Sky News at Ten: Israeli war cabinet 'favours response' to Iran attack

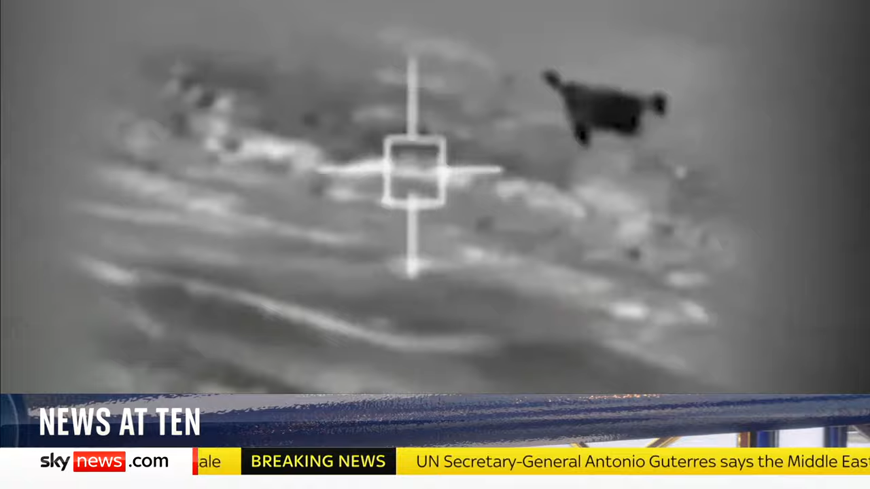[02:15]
Rishi Sunak confirms the RAF were involved in shooting them down.
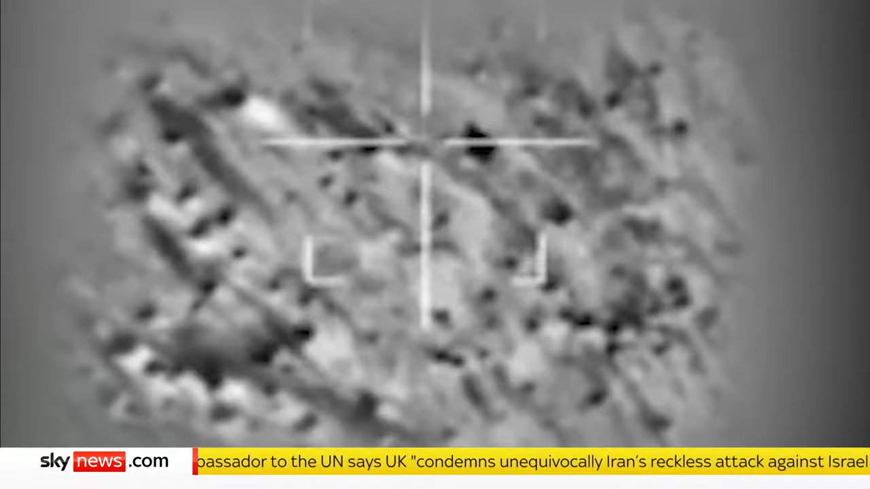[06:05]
The Israeli military released this video of the drones and missiles being intercepted.
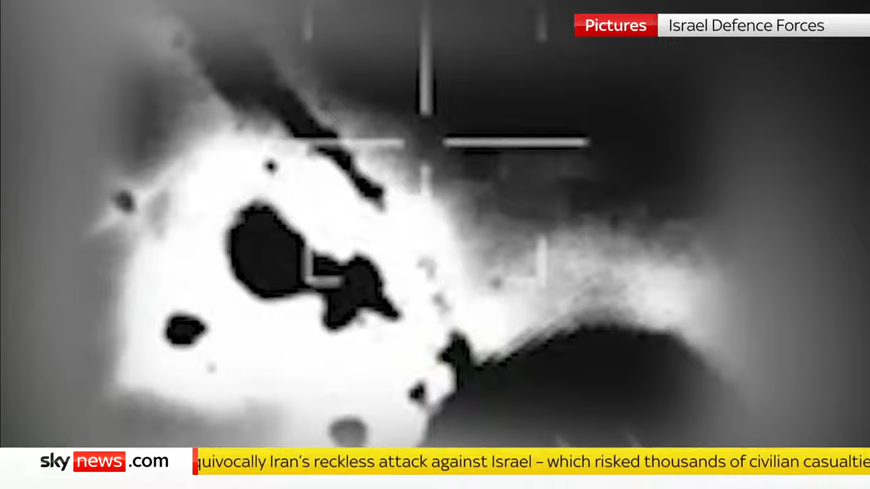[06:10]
Most were taken down outside of Israeli airspace.
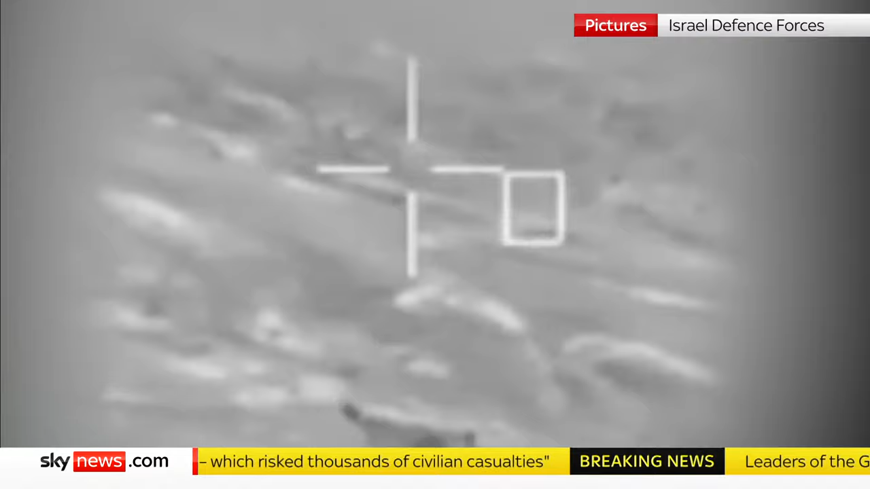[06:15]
The few missiles that did fall within the country only caused minor damage. Most were intercepted before they reached Israeli airspace.